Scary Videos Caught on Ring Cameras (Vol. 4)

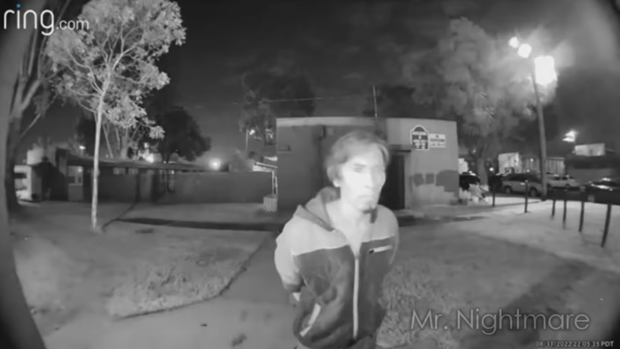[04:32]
There's a guy outside! Ugh. As Jojo shouts for him to leave, he backs up,
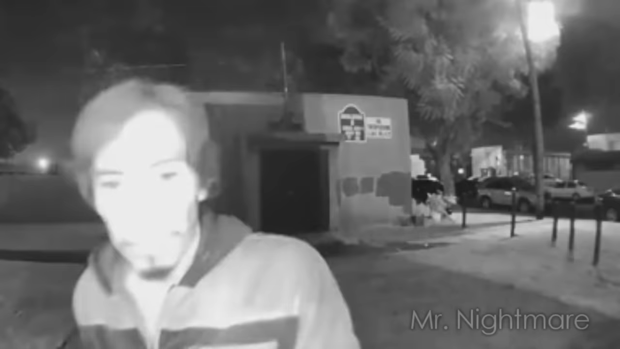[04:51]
It's anybody's guess what would have happened if the door wasn't locked in time, but a pretty strong assumption would be the man was after Daniel, Jojo's young son.